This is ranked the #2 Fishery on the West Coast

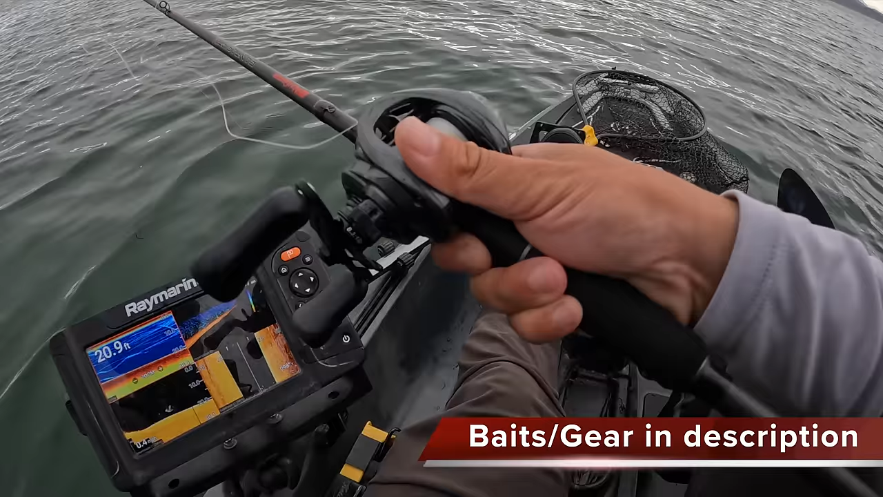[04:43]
On screen: depth 20.9 ft
let's see what follows it down you're gonna follow the jig down there's a fish below me it's a fish below me it's a fish below me it's a fish below me
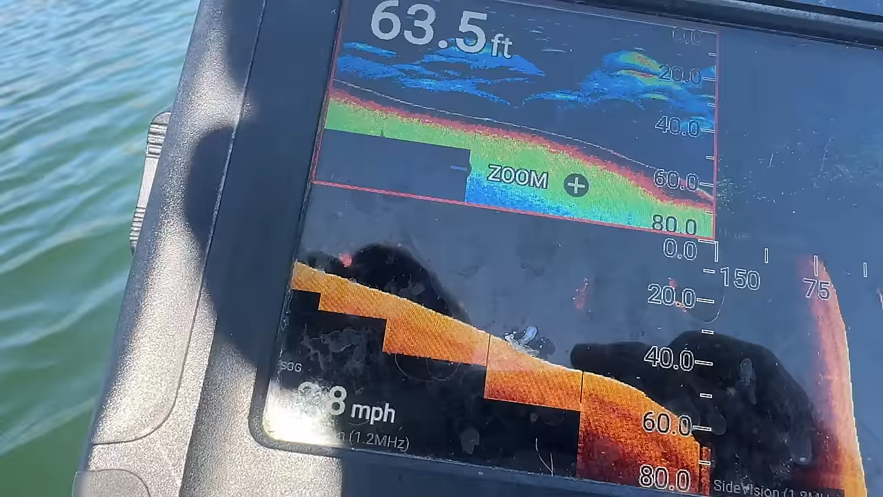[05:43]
On screen: depth 63.5 ft
to almost anywhere in this lake look at your graph you're gonna find big old bait balls look
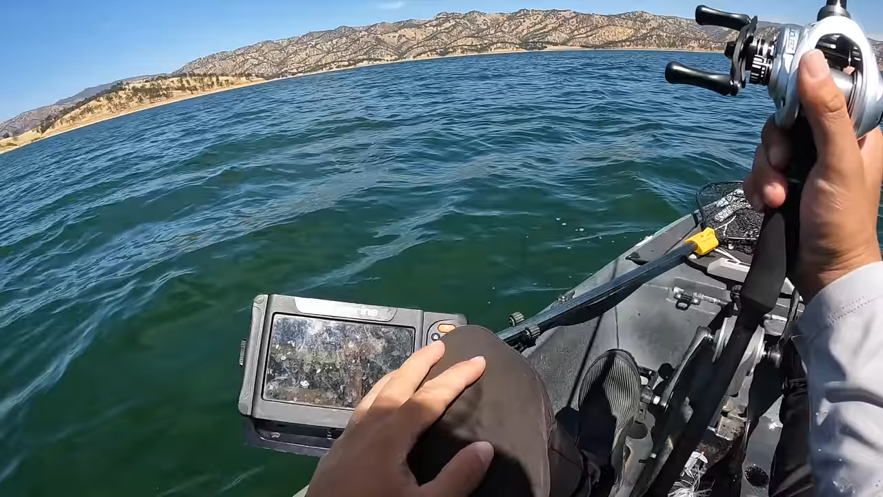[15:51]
and they're schooled up like a nice group of 40 50 of them all three pounders and we can just uh go to town on them hopefully it's dinner time soon for them
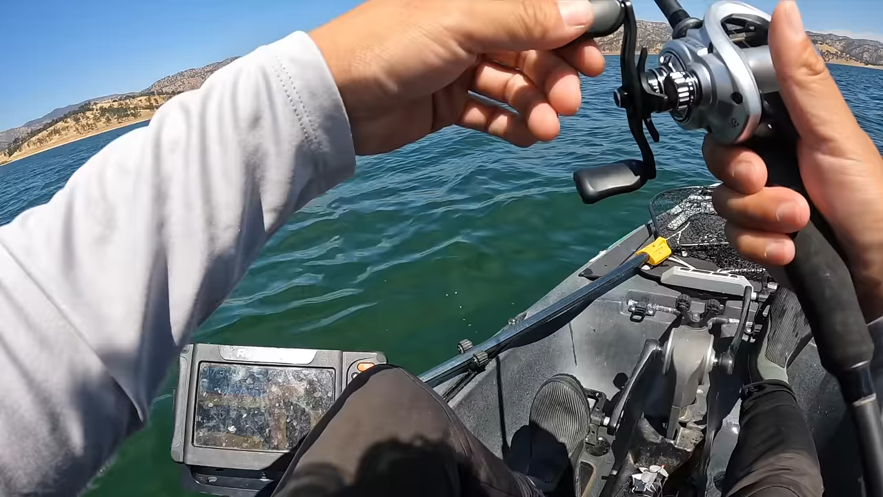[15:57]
screw it i'm gonna throw a chop on i don't care let's just see if uh maybe they forgot about me it's been a couple hours since they saw me in the boat